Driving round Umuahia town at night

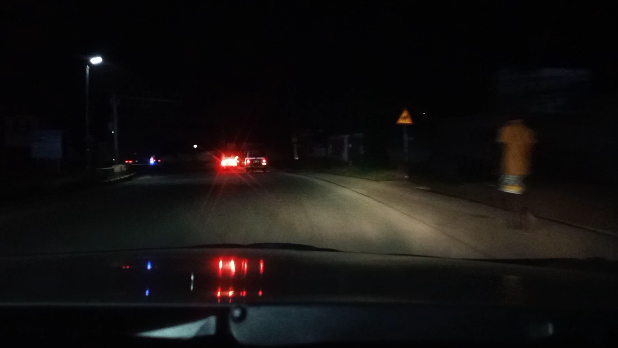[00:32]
don't forget to share this video and give it a thumbs up at the end if you enjoyed watching it so guys i'm starting off this journey from bca road and um moving on i want to see how that place looks at at night what happens there the restaurants that are open generally guys umaya is not known to have much of a night life people here go to bed early and still come out come out late guys that's
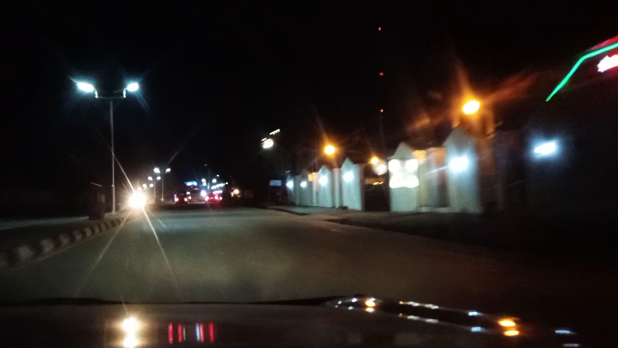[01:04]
the latinos bar that we're about seeing it's a very popular bar in umaya and most people that come to umaya always hear of it
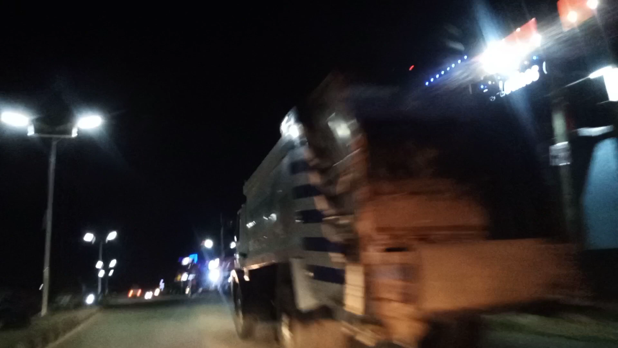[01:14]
they have entertainers here especially friday night
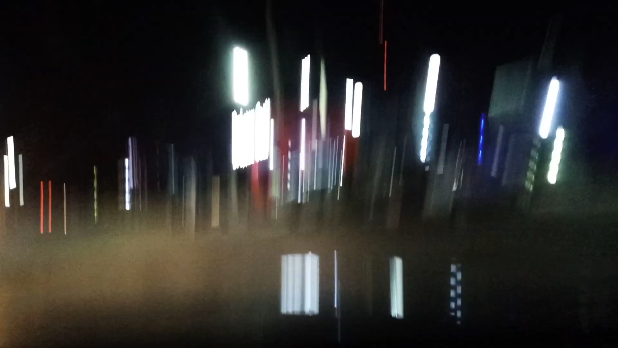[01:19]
and so on and so forth so we're moving on after the latinos bar is like the jovitz is a fast food and it just they just opened
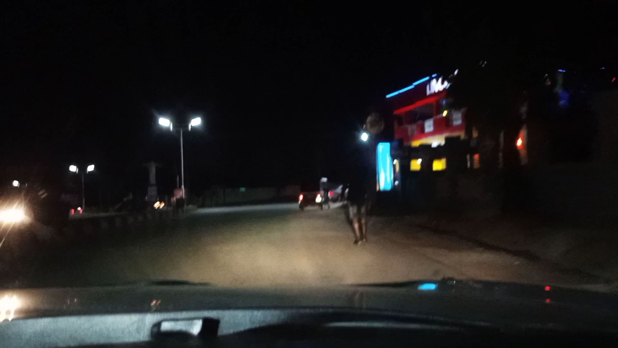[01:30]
recently but it has a lounge has a supermarket and also has a fast food it's one of the few supermarkets that stay up quite late
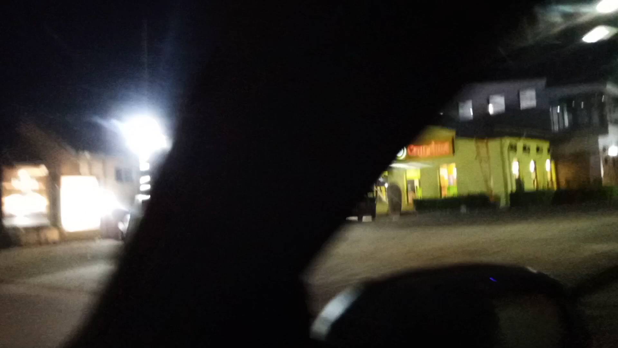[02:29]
crunchies i didn't know they stay up to this hour but as you can see they're they're still up
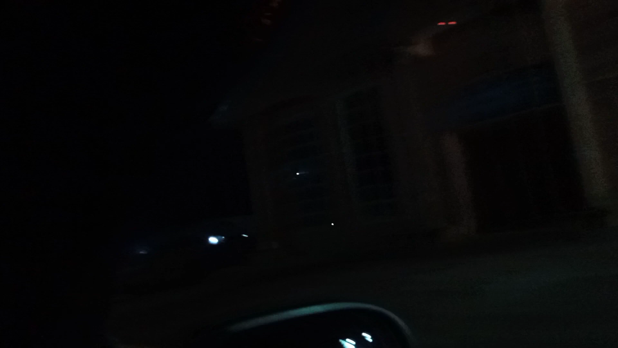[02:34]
but going further everywhere seems dark the street lights no more are not shining very well what do you think is the problem uh i think these street lights are solar powered and the day this video was filmed was a very not really sunny day so but the lights are really really low
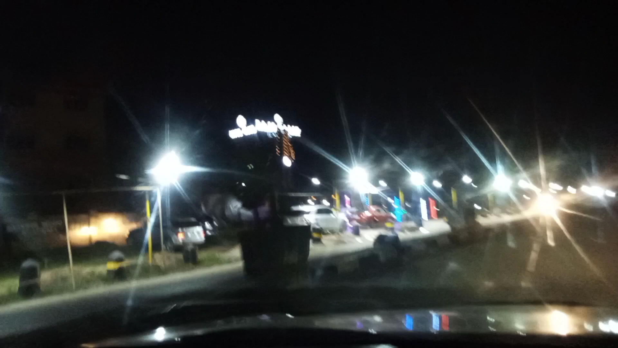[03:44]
this place is bubbling as you can see this is just beside the new secretariat in case you are in no matter you want to visit here just take care and tell them you want to come down to raj
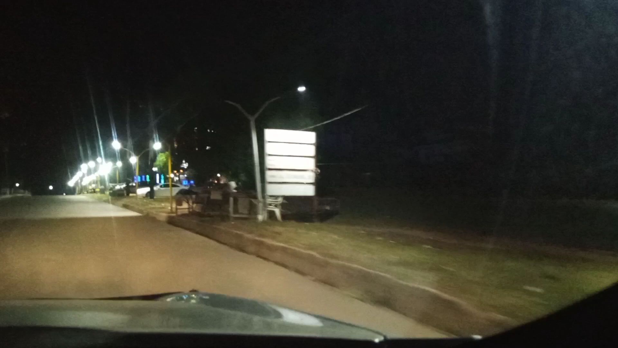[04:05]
that's raj and yes they were playing
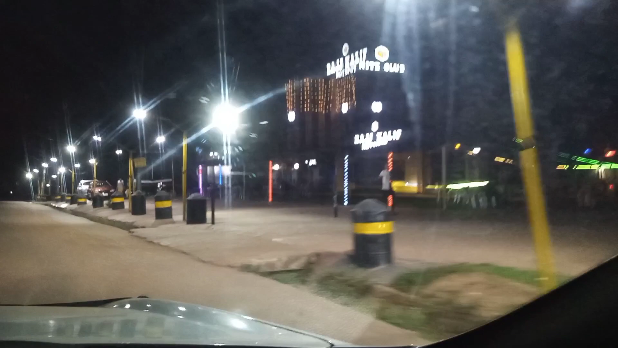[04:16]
music but i had to decrease the volume in order to avoid copyright strike
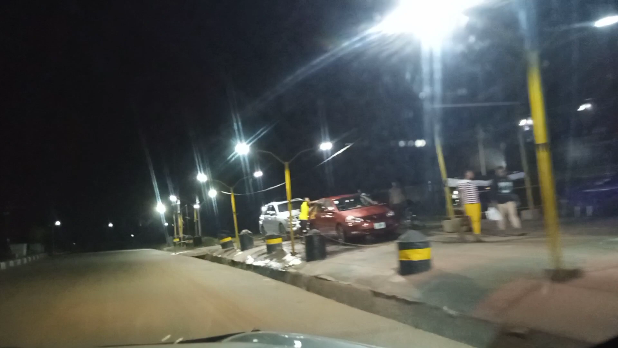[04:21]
and there is also a car wash beside it
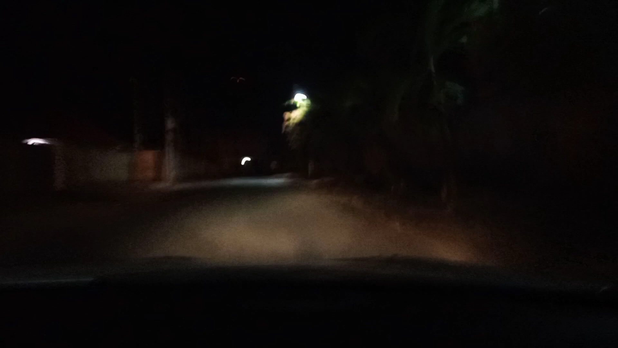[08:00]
even the streets like man not they're not shining well everywhere seems
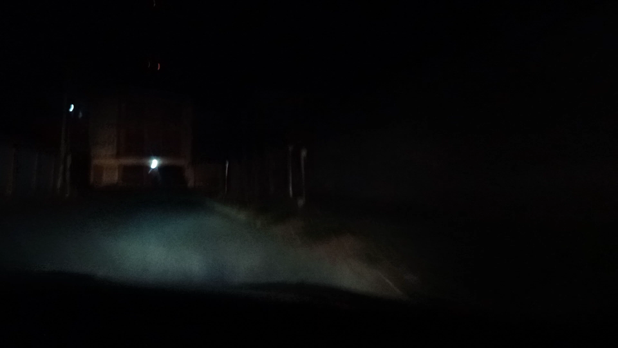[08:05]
so dark and this is just by 8 p.m
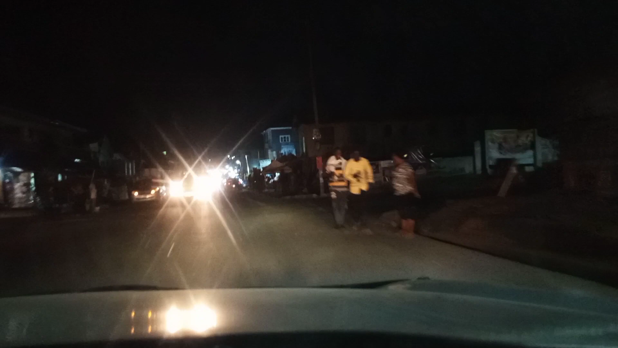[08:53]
and yeah there seems to be life around this place because of the popular bar known as the place yeah you can
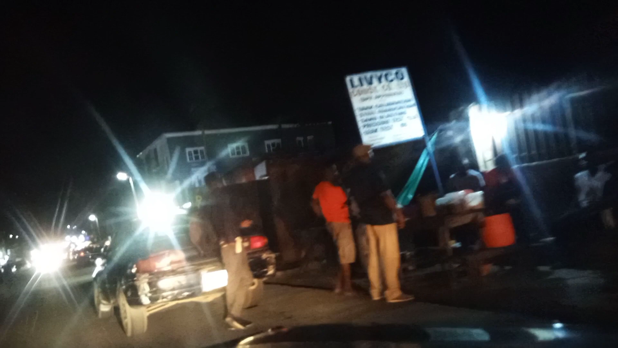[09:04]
see footsellers yeah that's the bar by my right hand
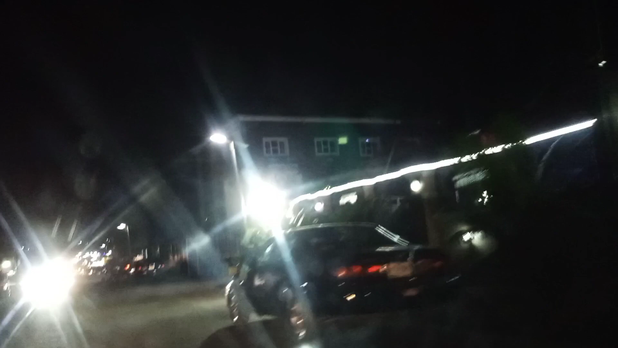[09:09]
side it's a very popular bar too that is by adelebo road adelebo street yes we are now in azikiway road
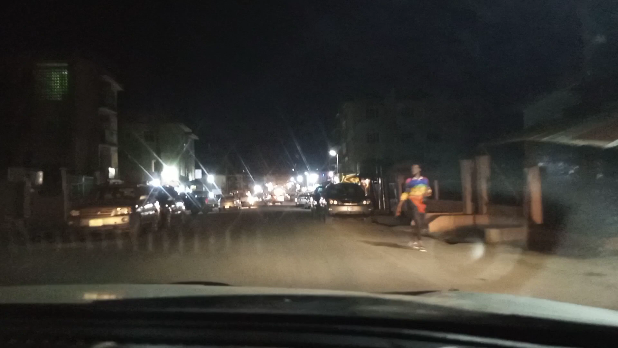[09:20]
and we're moving down azikiway road we'll soon enter azikiway by school road this azikiway by school road is very very popular and as you can see there's a bit of life here shops are still open there's a pharmacy
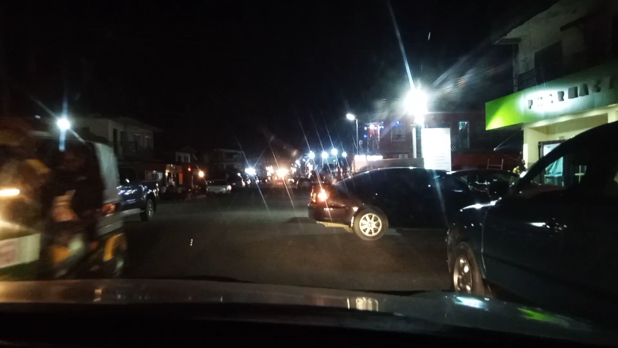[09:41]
there's a supermarket there's a suya joint there's elite clothing boutique and so on everywhere is still open and
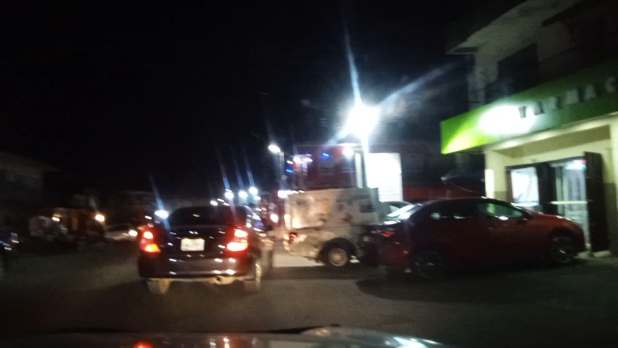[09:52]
people are still moving around generally there's a bit of life here nightlife in omaya this is it too hey yeah that's it we're moving now down to macaulay street but before macaulay street we're going to see the choice restaurants
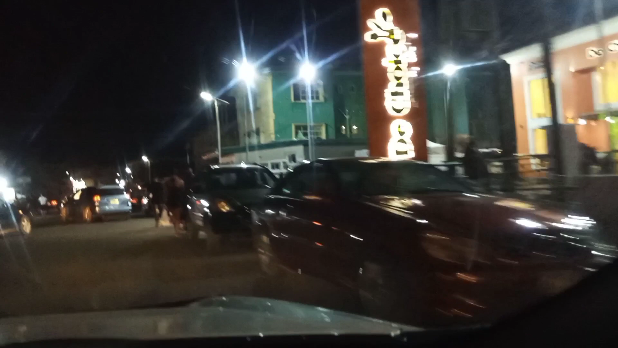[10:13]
the choice restaurants and as you can see they're still open
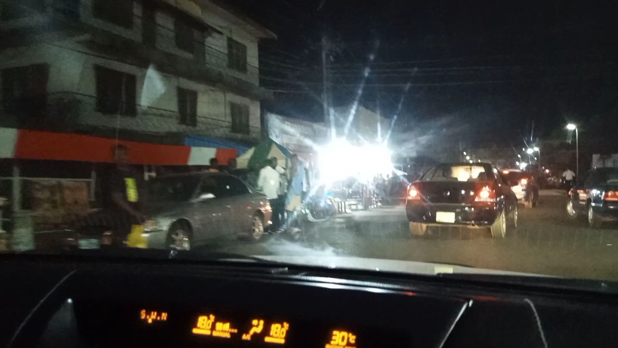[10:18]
and also a lot of suya joints around here shops are still very much open that's a furniture shop um
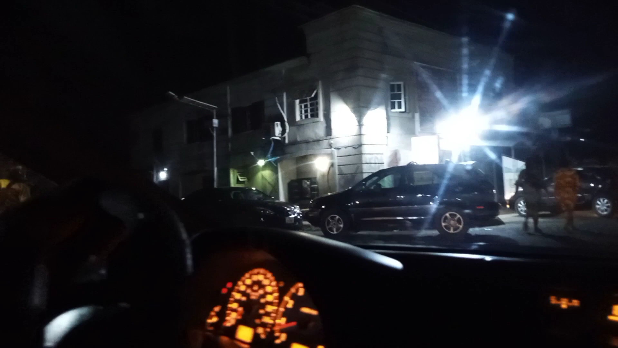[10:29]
okay
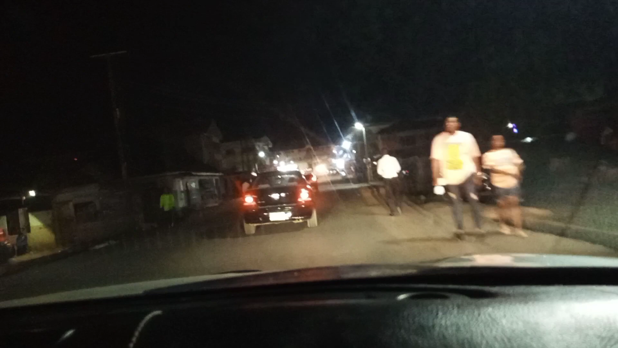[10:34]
we're going to make a turn now to the right to see ojike streets ojike streets there's a bit of life at ojike street due to the presence of evergreen hotels